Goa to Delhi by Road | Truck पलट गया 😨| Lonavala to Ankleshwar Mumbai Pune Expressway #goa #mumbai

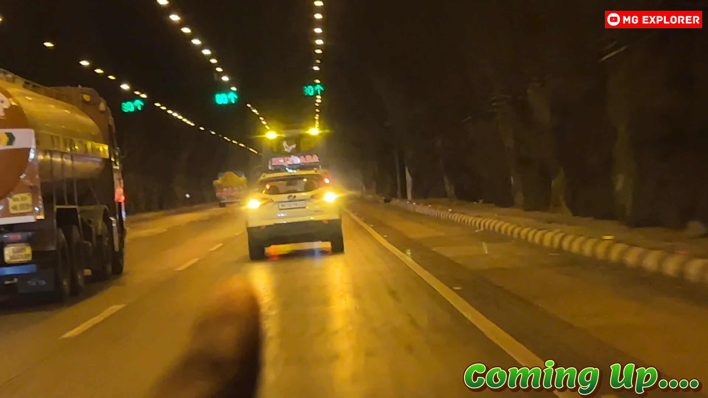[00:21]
भाई ये कौन से कहां से ट्रेनिंग लेके आए हैं लोग, टनल के अंदर घुसते ही पार्किंग लाइट ऑन कर देते हैं, हजार्ड लाइट्स। इनका यूज होना चाहिए जब आपकी गाड़ी स्टॉल हो गई हो। भाई गोवा में बारिश को ढूंढ रहे थे, मिली है मुंबई आके।